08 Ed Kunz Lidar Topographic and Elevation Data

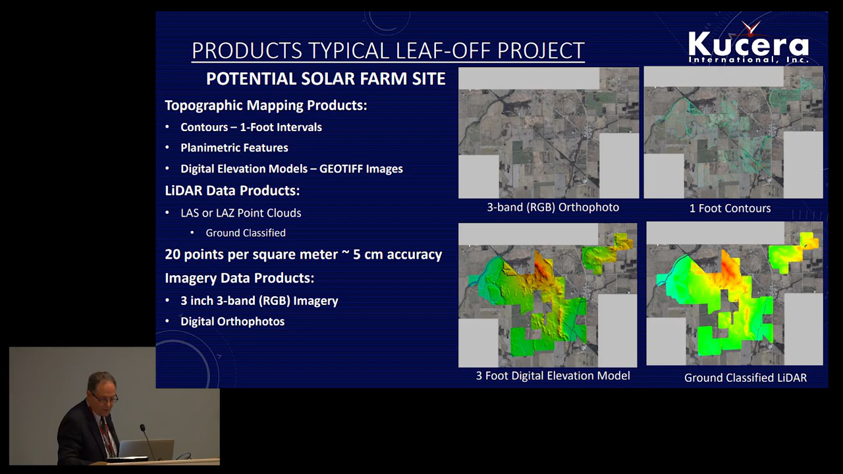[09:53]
And by the way, um, generally the folks that come to us or engineering companies and others, and this will eventually become part of an ALTO survey. Uh, which is, uh, which is required for, uh, for generating, um, um, um, plant site plans for, uh, for solar. Now we just fell into a black hole.
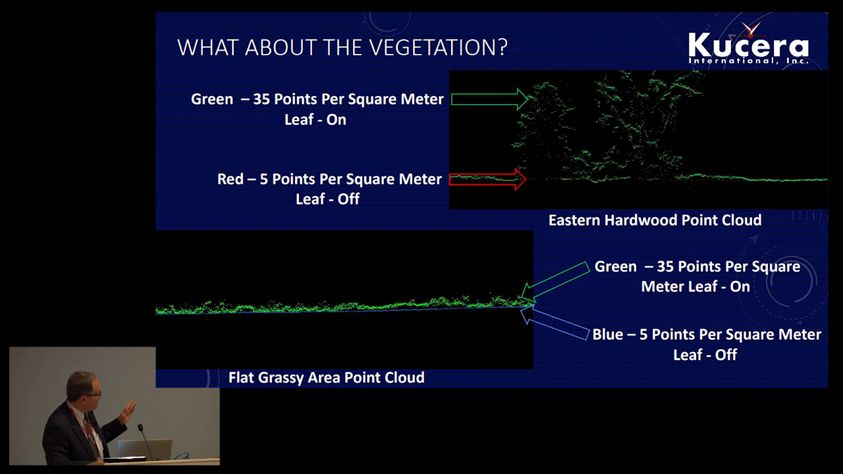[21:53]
There's no weeds. There's nothing else in there. Also, this happens to be geographically a very flat area. So when you're flying grassy areas, you have to take into consideration. There's going to be a lot of weeds and other constructions in there. Another example. This is a good one. Crops.
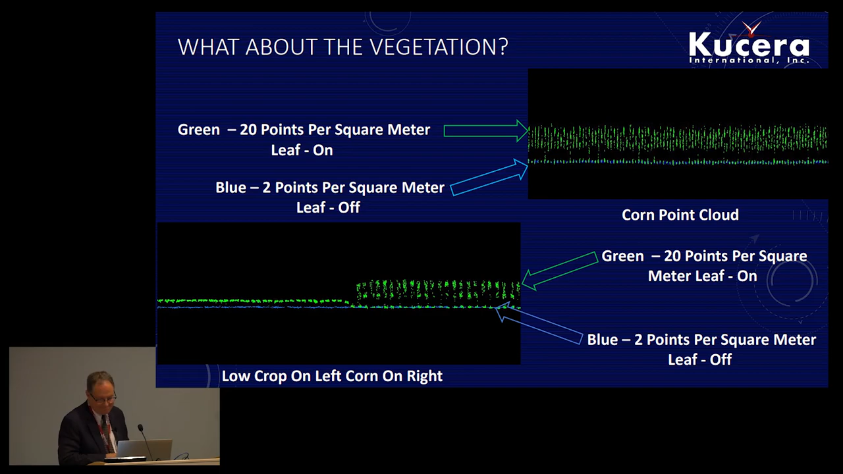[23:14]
Why is it a risk? It's a risk because of crop rotation. Corn one year. Soybeans next year. Nothing third year. You've got to think about that stuff. Quickly. Red. Green. Five points per square meter. Deciduous trees on the left. Pine trees on the right.
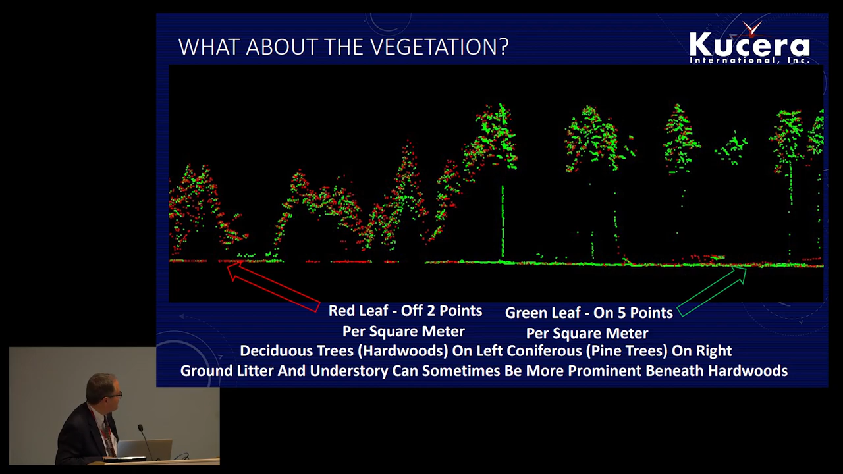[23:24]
Ground and understory can sometimes be more prominent beneath hardwoods. You've got to think about that. Pine trees are nice and flat. Grassy field. Nothing. Bumpy. This is what contours look like. Grassy field. Leaf off.
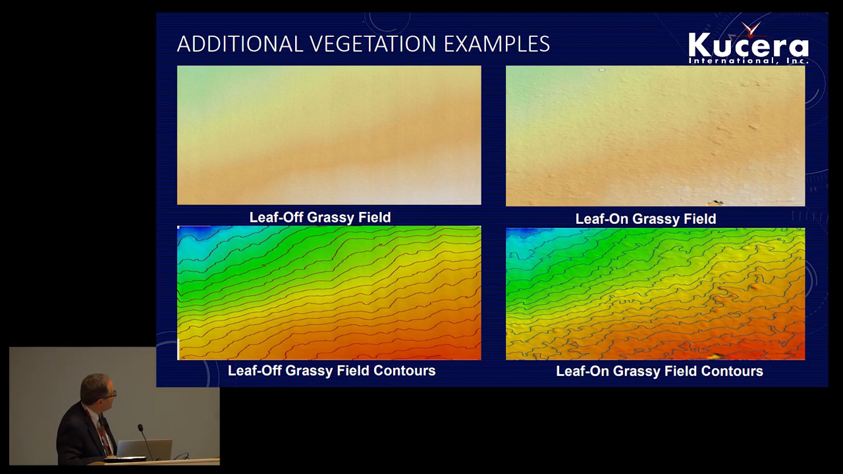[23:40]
Leaf on. Messy. Same here. Leaf on. Leaf off.